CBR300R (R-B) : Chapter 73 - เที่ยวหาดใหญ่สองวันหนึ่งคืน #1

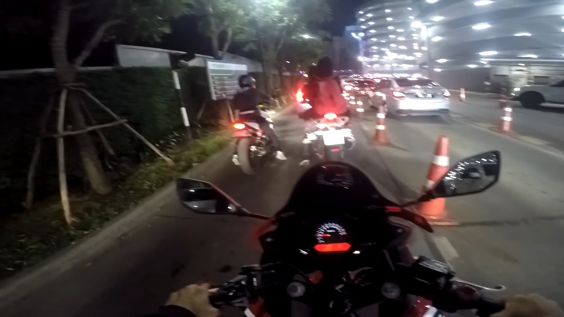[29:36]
นี่นะครับ TNT 300เสียงหวานหวานครับ2สูบจุดระเบิดที่360องศาสลับกันจุดระเบิด